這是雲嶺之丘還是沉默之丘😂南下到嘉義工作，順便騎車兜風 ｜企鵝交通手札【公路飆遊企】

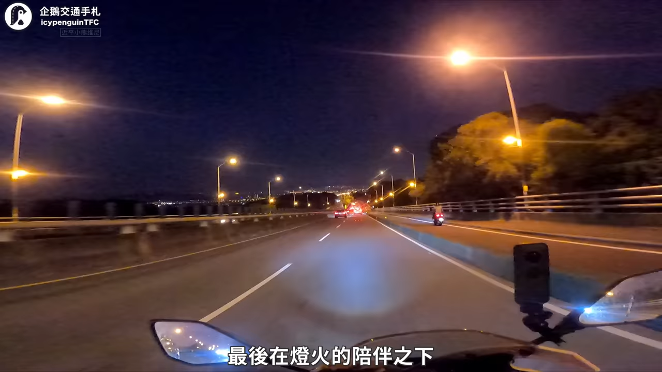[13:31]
在燈火的陪伴之下沿著台74甲線越過八卦山抵達這趟行程的第二間學校台中的中興大學為寒流之下的三天旅行畫下句點